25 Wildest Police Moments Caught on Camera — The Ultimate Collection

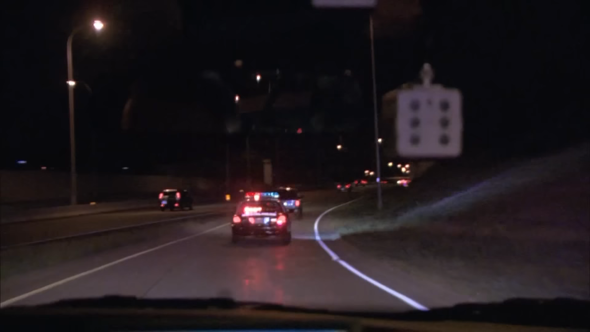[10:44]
Trooper coming up on your left.
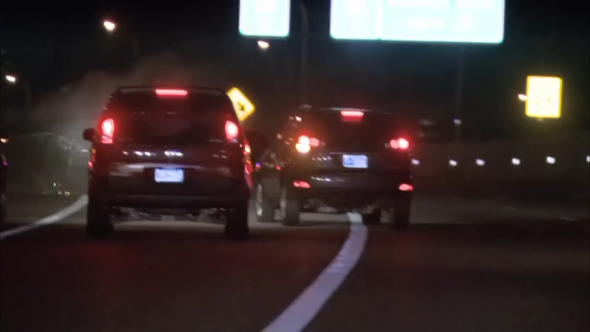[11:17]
You pit him out. He's crying. He rolled. He's rolling.
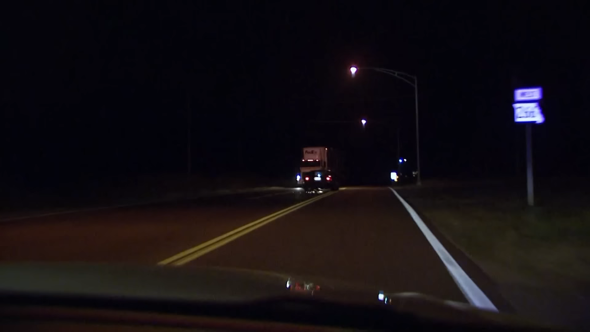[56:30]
It's extremely dangerous. He's going on oncoming traffic right there. With 18 wheelers coming in.
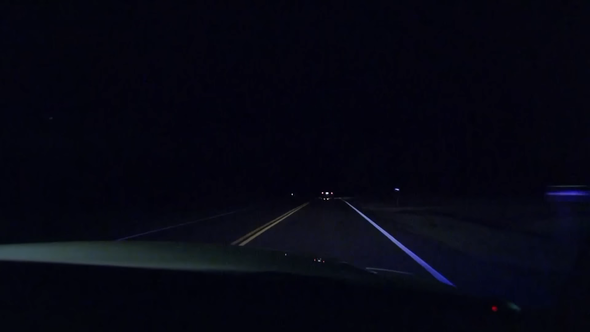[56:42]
Airport Boulevard. Really need to get this guy shut down. Just dragging something from the undercarriage. Clear.
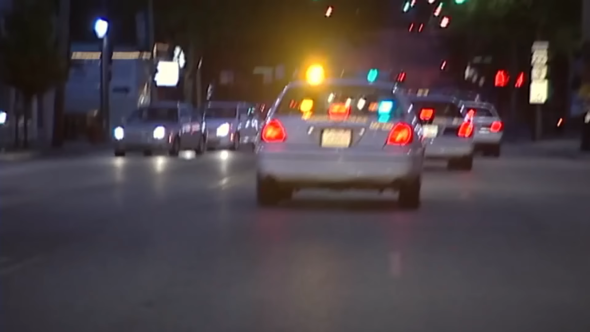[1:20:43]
Okay, here we go. He's trying to strike officers now.
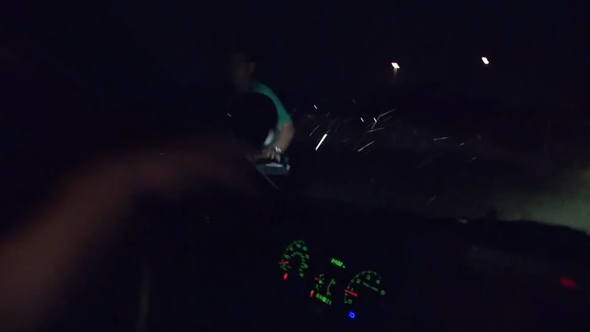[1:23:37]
Get on the ground! Straight down! Put your hands right behind your back!
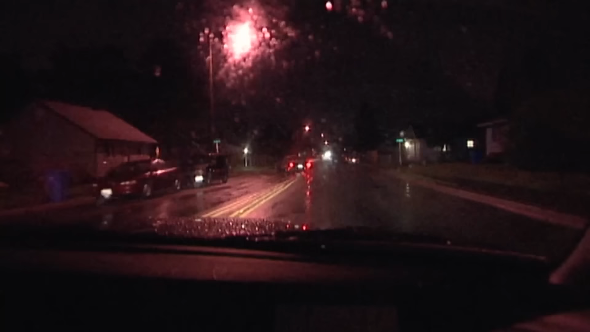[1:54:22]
And we're gonna be northbound on I Street.
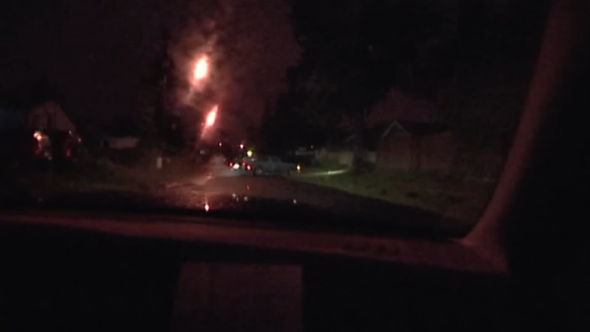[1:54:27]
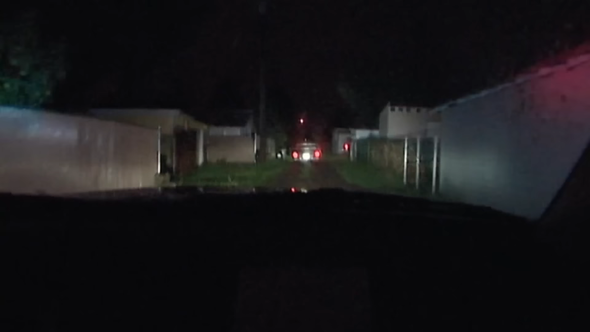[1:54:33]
And we're going through an alley eastbound, parallel to 56th Street. Two occupants.